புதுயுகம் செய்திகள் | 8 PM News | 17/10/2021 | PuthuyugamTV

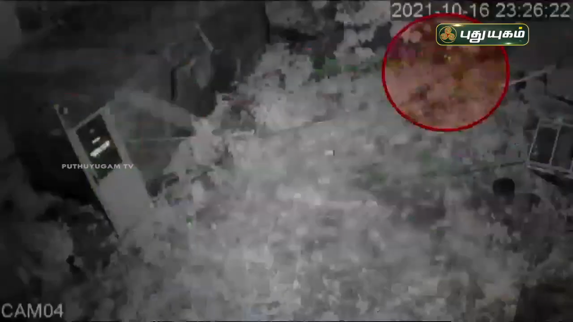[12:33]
நீலகிரி மாவட்டம் குன்னூரில் சிறுத்தை ஒன்று குடியிருப்பு பகுதியில் புகுந்து நாயை கடித்து தூக்கி சென்ற சம்பவம் பரபரப்பை ஏற்படுத்தியுள்ளது.